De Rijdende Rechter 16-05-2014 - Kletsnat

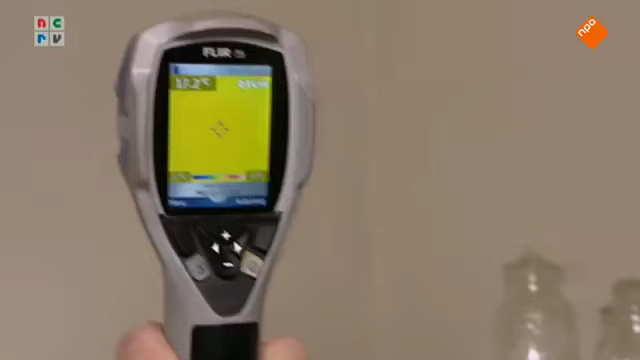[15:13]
dan zie je dat deze muur een graad of 17, 18 is. En als je dan naar deze muur gaat, gaat hij echt een graad of 3, 4 omlaag. En dan is het nu nog relatief warm buiten.
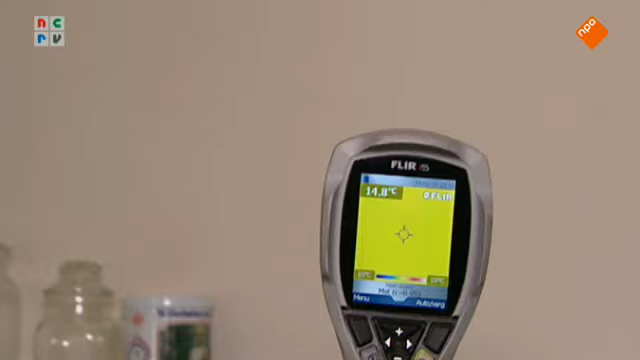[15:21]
On screen: spot 14.8°C
Als jij hem nog nagekeert. Ja. En dan wordt die blauw. Ja.
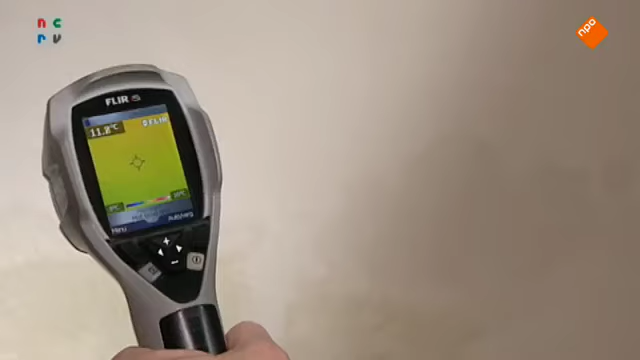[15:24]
On screen: spot 11.2°C
Hoe vochtiger de muur, dan gaat hij ook nog eens meer geleiden.
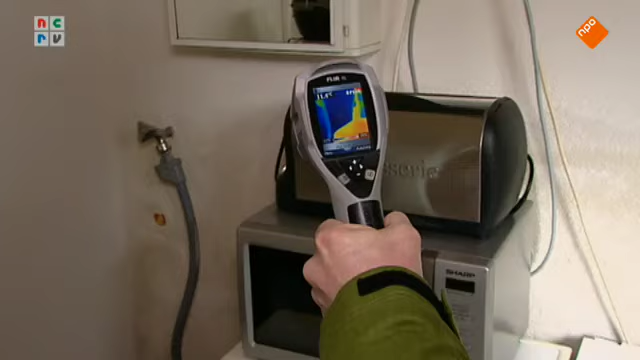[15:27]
En dan wordt hij dus nog kouder. Ja. Dus het is eigenlijk een soort ketting reactie. Die muur wordt nat. Daardoor gaat hij nog meer geleiden.